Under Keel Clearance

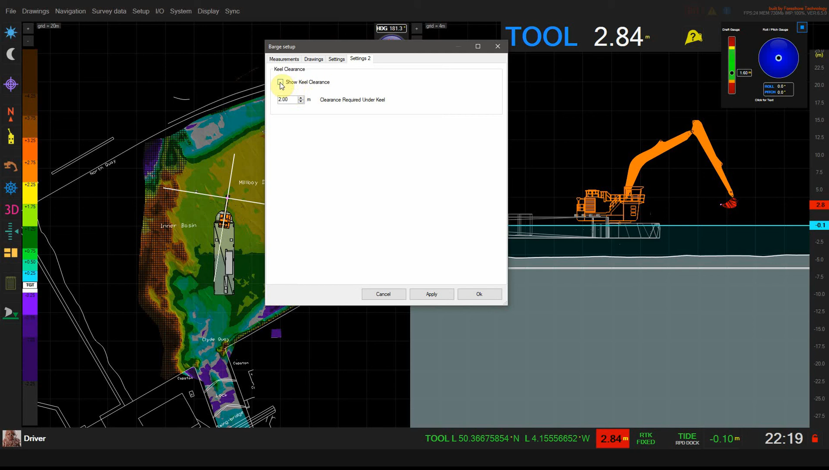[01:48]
on or off the kill clearance display and this will show on the top view and also on the 3d view.